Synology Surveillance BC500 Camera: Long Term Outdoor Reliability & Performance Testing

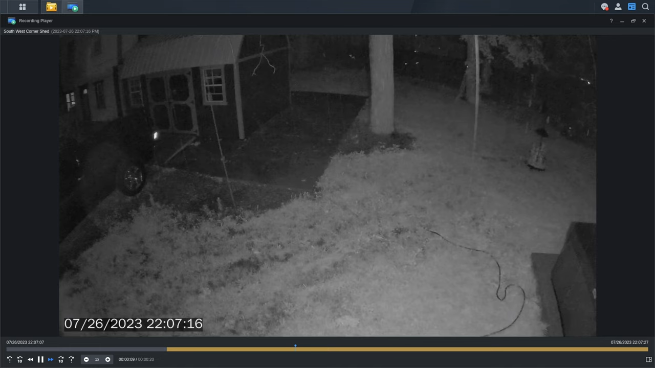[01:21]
activity so we can track it well let's talk about how it holds up for that. Now the camera does have an advanced system for doing detection of people and vehicles making a lot
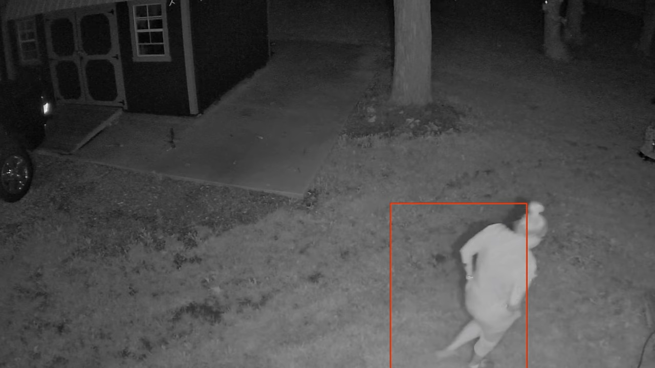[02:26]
And video quality I think both of those are satisfactory with the resolution on there and the night vision looks pretty good too really hasn't been an issue. Now one really nice thing about this though is there have been several firmware updates